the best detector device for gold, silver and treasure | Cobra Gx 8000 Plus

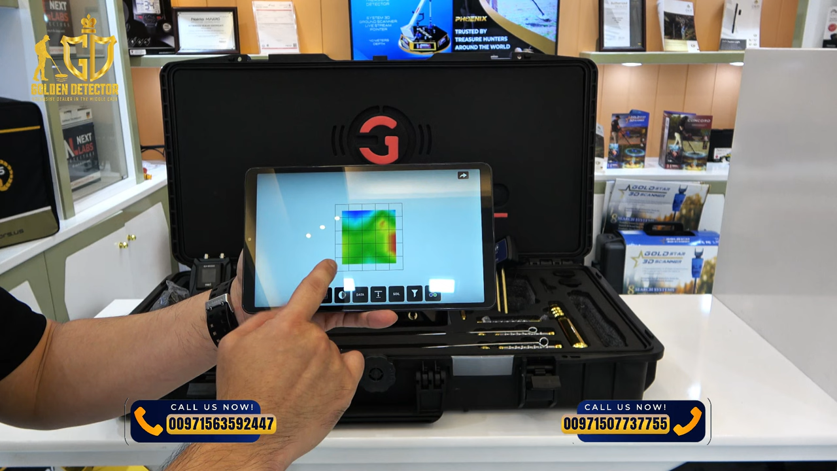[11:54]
So, and by the way, you can view it in 2D and even in 3D. So, this green part, meaning there is no target available or there is no target at all.
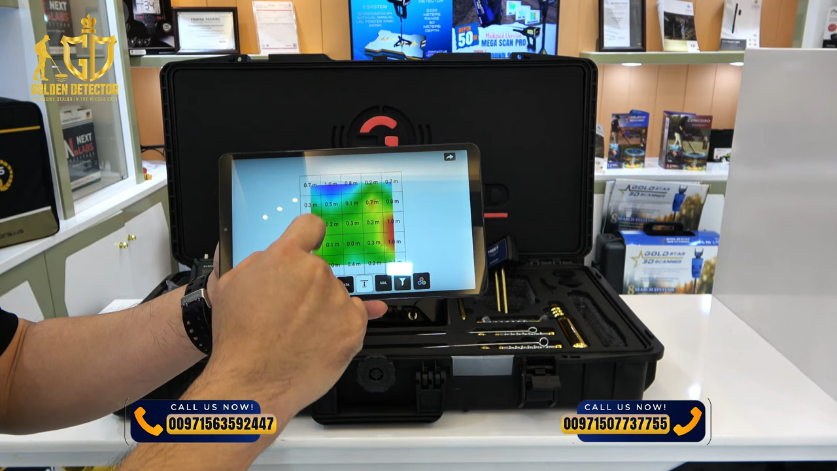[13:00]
So, less than 1 meter. So, now, you can select the specific type of soil. And, of course, the correct type of soil. So, at least, it will give you the correct depth of the image.